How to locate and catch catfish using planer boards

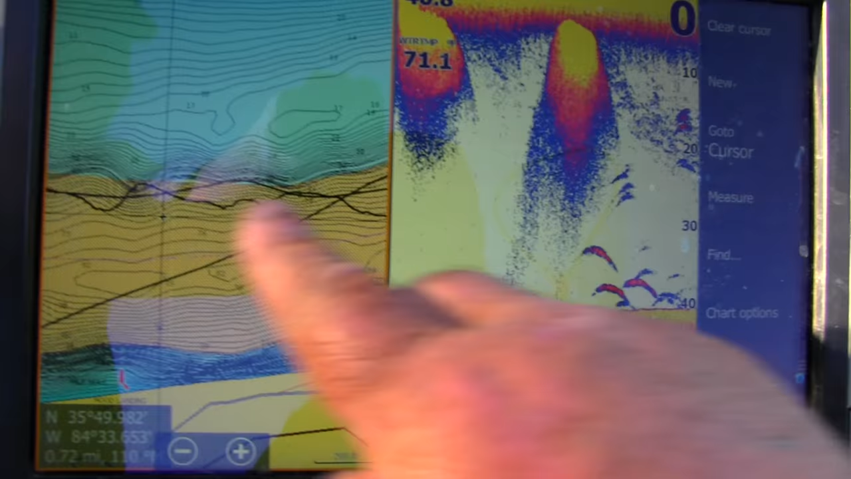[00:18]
Fish the edge of them drop-offs where
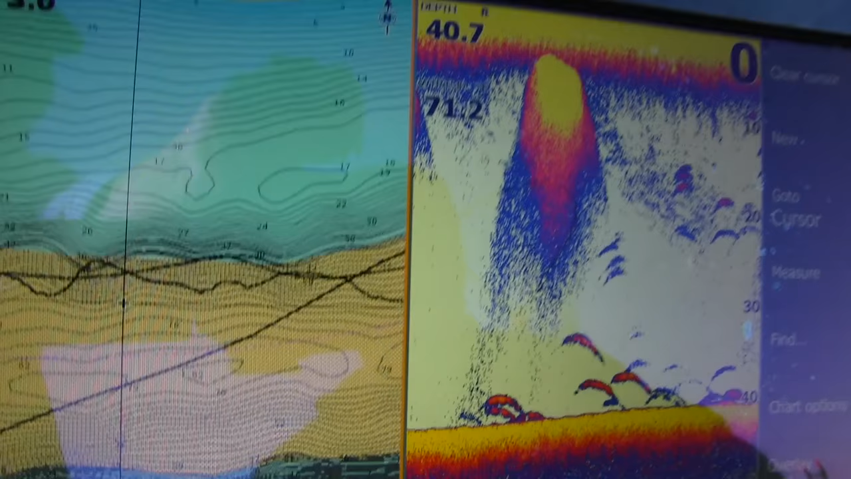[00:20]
the
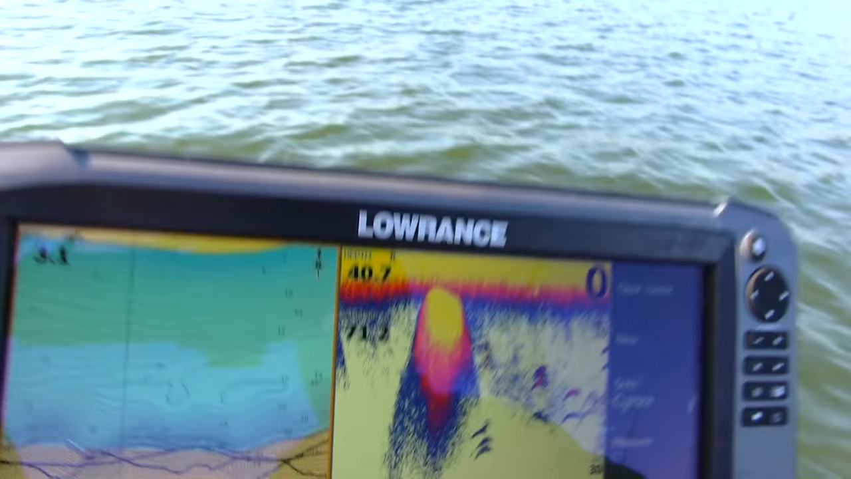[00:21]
contour changes from old river channel up to where the old farms and stuff used to be.
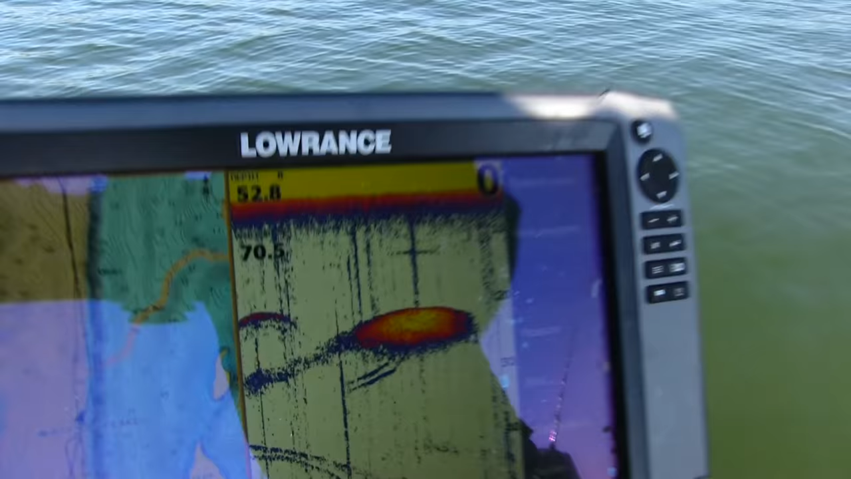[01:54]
so we're controlling our baits right on this edge or a ledge,
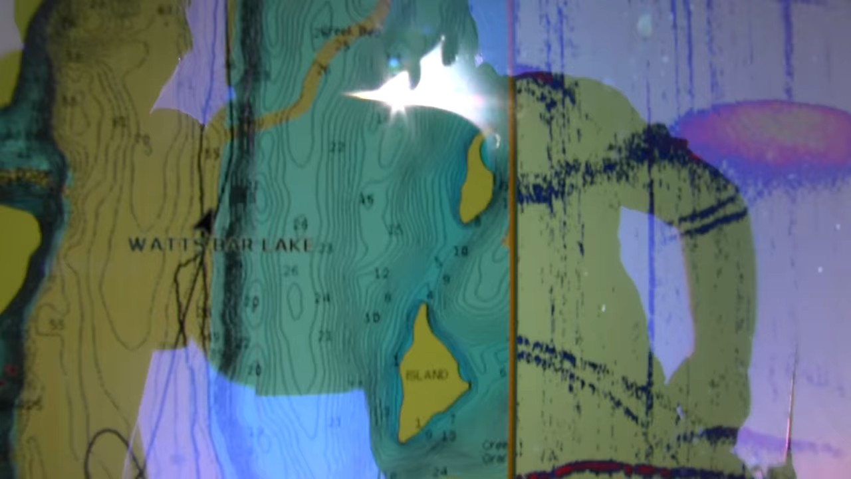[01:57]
and I'm trying to keep it in about 50 foot, 48 foot, but it's real shallow over there.
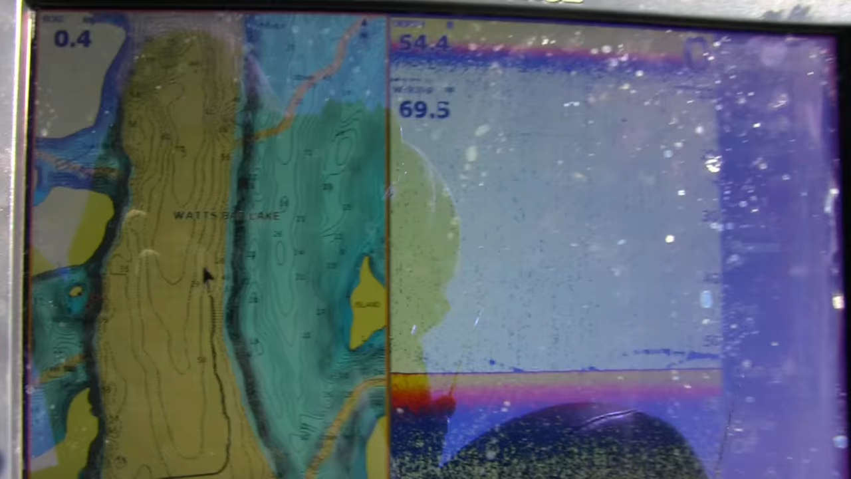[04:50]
Alright, we're just staying right close to that ledge.
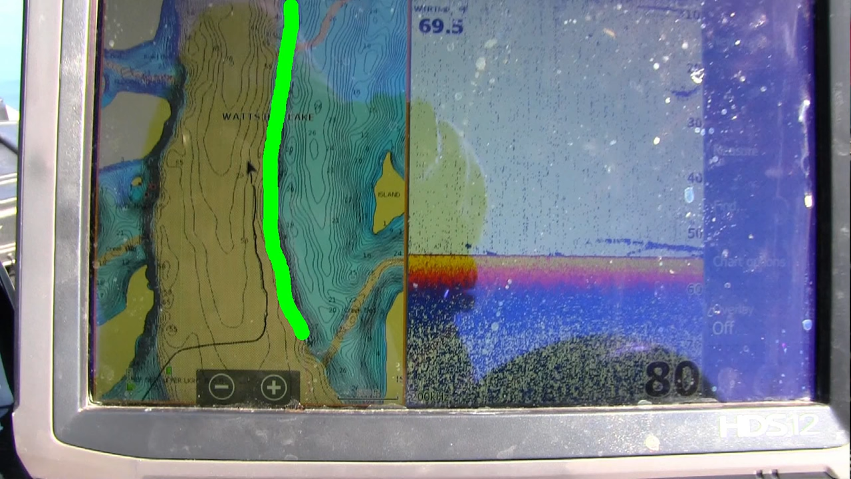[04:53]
Like I say, the shallow water is just off to our right here. Oh, he's taking drag.